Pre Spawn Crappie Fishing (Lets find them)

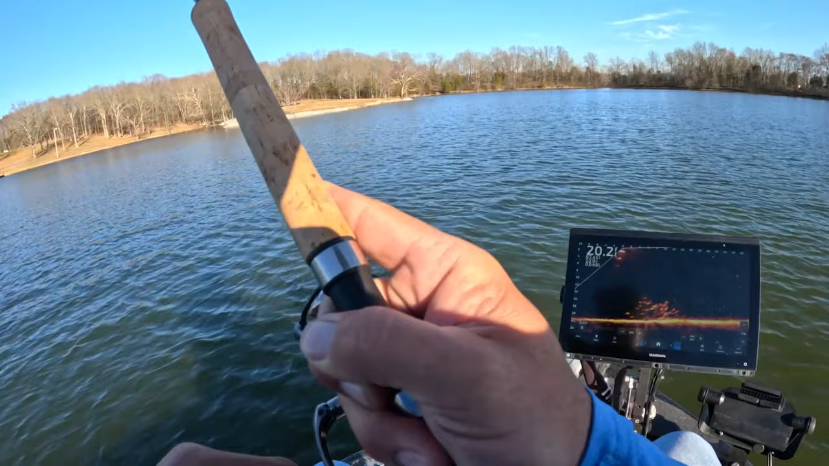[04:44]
oh we gotta get bigger fish than that that is a monster not really there it is falling in right there you can see it clears day right there
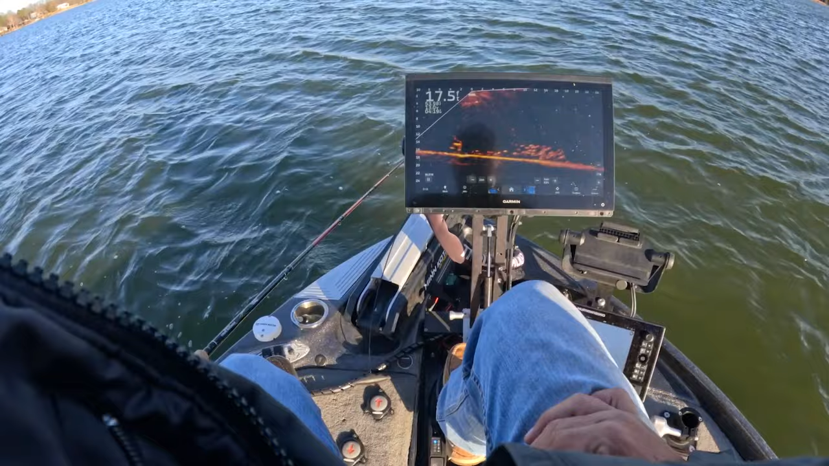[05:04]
look like good fish too there's first fish and not the biggest fish
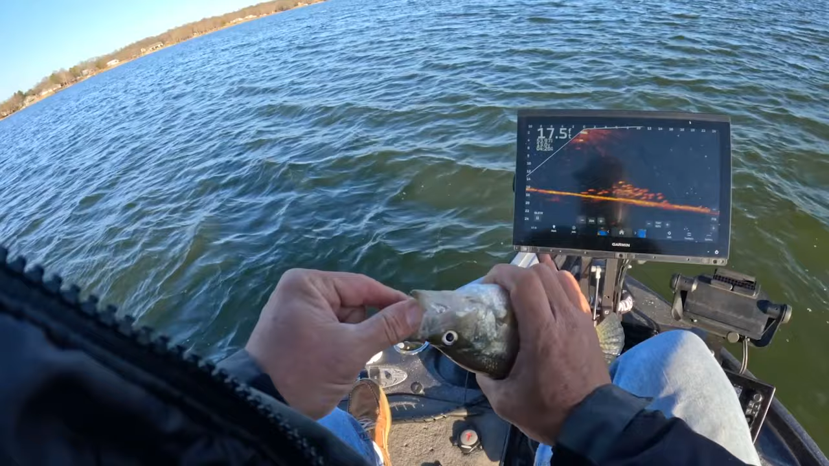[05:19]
let's start we finally found a bunch of fish though there's our first fish look at that man these fish are way down the lake too